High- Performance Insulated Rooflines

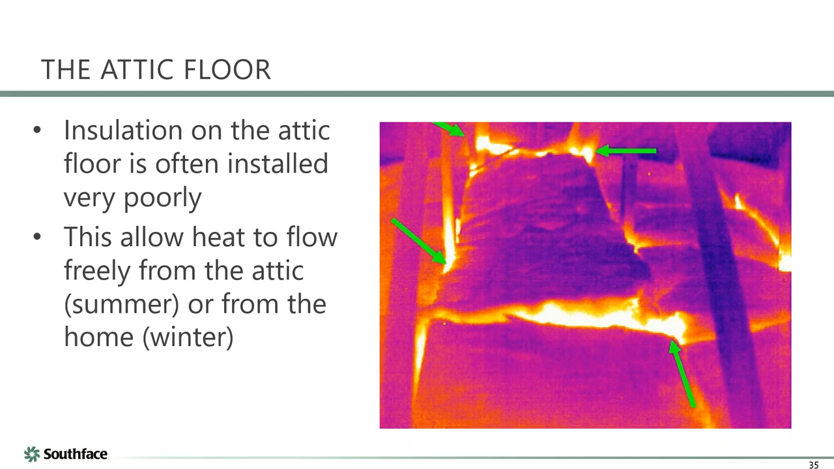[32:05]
barrier is not necessarily good the the air barrier and the insulation are not in contact with each other the coverage of consistency joey you want to take this one you kind of talked about this yeah so i mean if you think about this is a thousand square foot attic so you know medium-sized home even three percent of the insulation coverage is an r1 so we could say maybe that's the attic hatch itself and then maybe a few can lights is an r1 uh that's going to give the same amount of heat transfer